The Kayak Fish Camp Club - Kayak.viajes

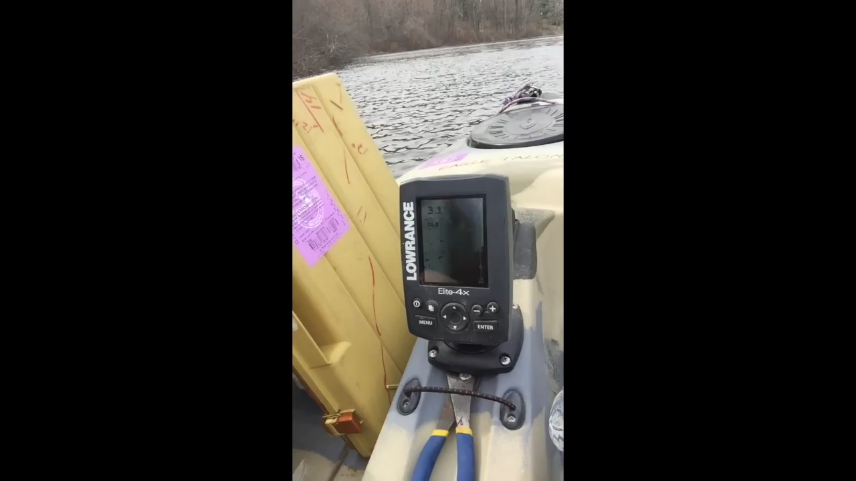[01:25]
Oh my goodness, we just dropped off at 3 feet of water, I'm going to get a snag here in a second. It's time to check out.